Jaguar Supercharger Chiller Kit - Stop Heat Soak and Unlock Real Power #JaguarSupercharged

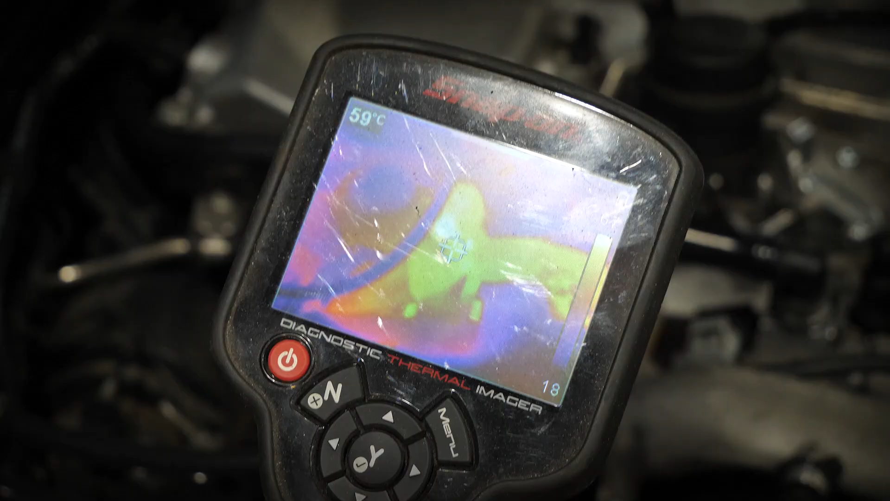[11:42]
On screen: spot 59°C
red hot you cannot keep your hand on there literally for more than a few seconds but look at this the supercharger is barely at room
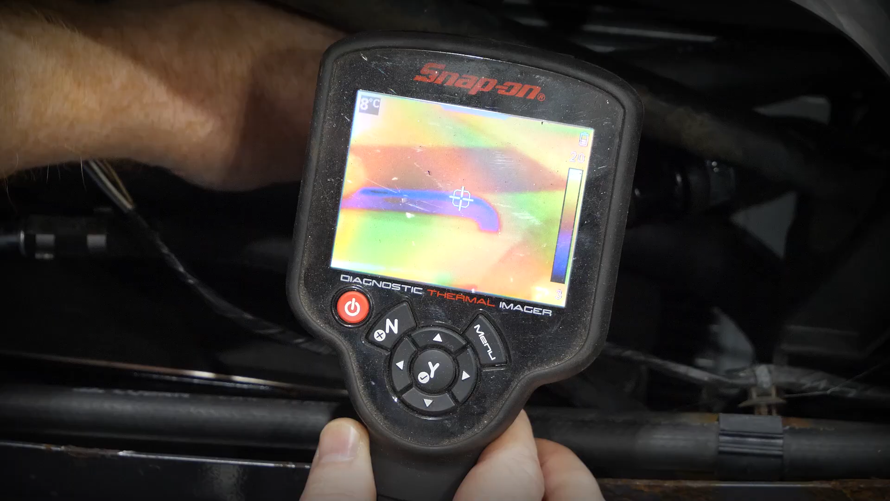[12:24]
are actually cold to the touch i mean the air-conditioned pipe at the back you don't want to keep your hand on there in case it's going to get literally frozen in place and the impact that has is the coolant pipes are nearly as cold certainly very
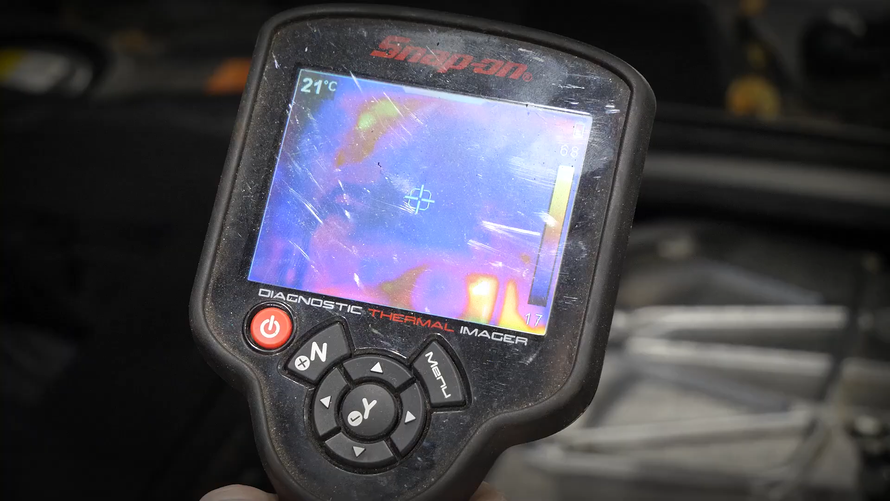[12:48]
On screen: spot 21°C
passed through our supercharger chiller kit and you can see just how cold the supercharger is itself
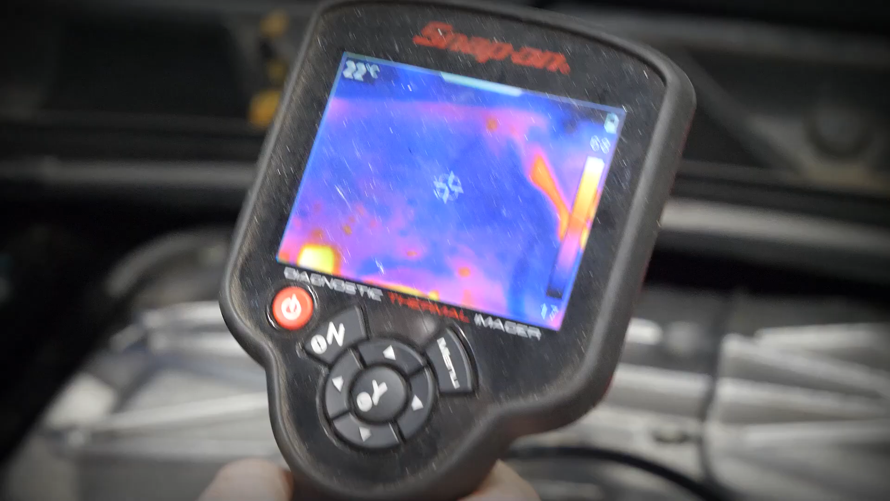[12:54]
there are the two pipes that run into it taking that super cold
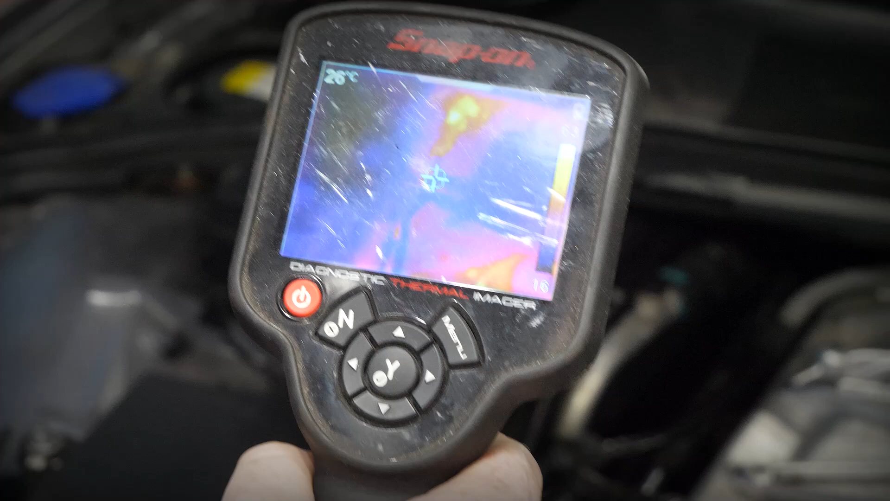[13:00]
coolant you can see them nice and clearly in black much much cooler than the rest of the engine cooling
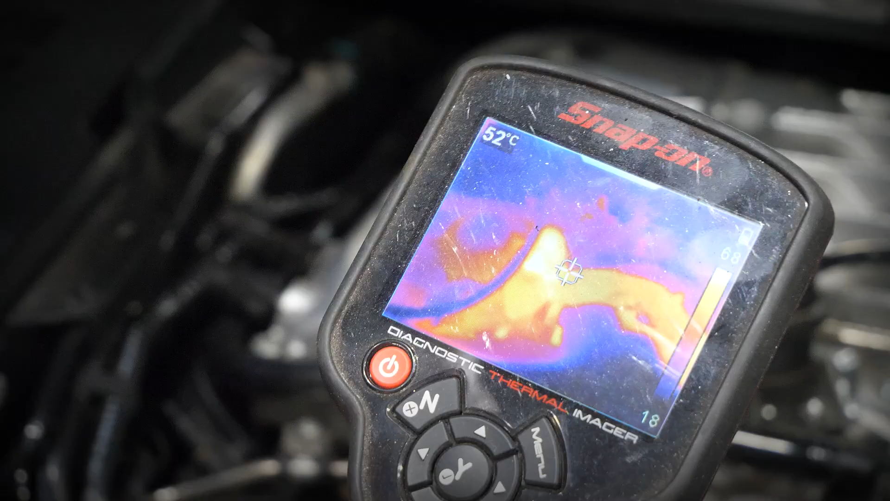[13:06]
On screen: spot 52°C
system and engine bay and that's because the supercharged chiller kit is pumping the coolant in